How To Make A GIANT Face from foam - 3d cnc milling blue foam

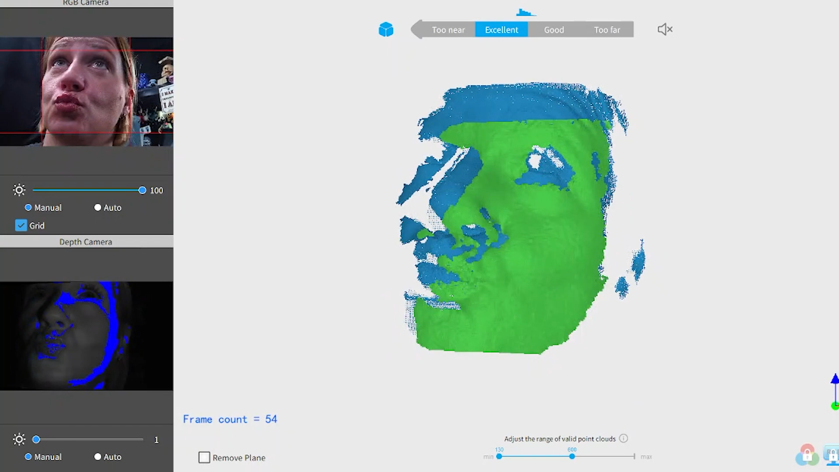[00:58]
So after scanning, what you'll find is that your mesh is pretty nasty.
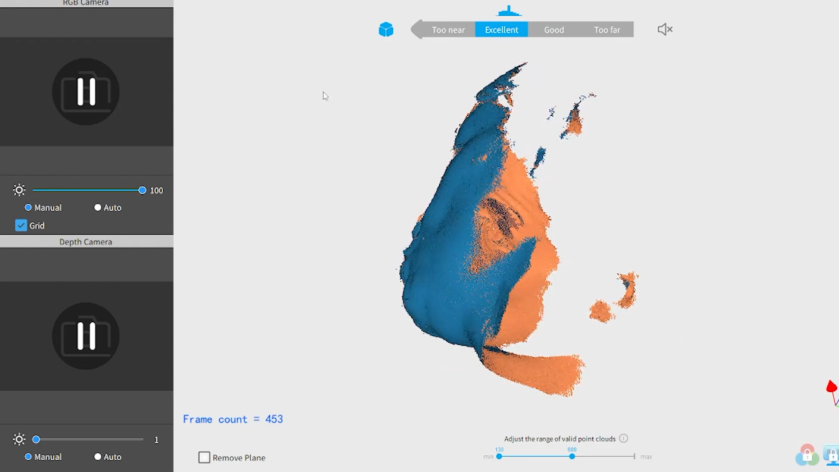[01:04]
You know, the scanner can't get things like eyeballs or hair like I said. So what I did is I brought it into Nomad on the iPad.